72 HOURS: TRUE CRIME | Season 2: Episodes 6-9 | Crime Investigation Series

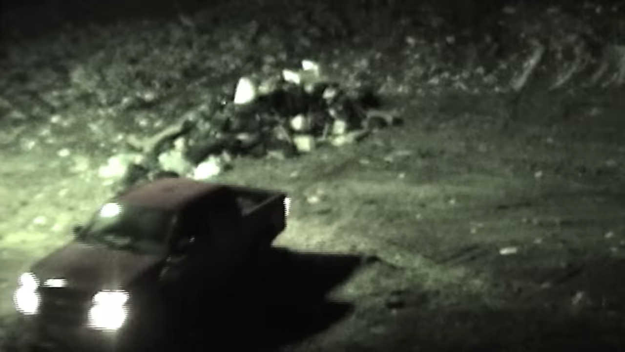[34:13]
We obtained copies of those videotapes and found a vehicle coming in around 4 to 4 in the morning.
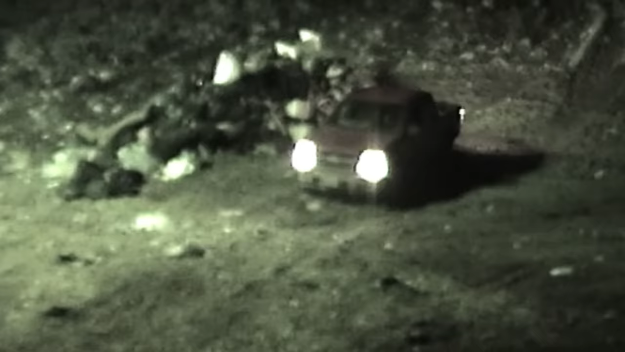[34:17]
The tape shows someone dumping something.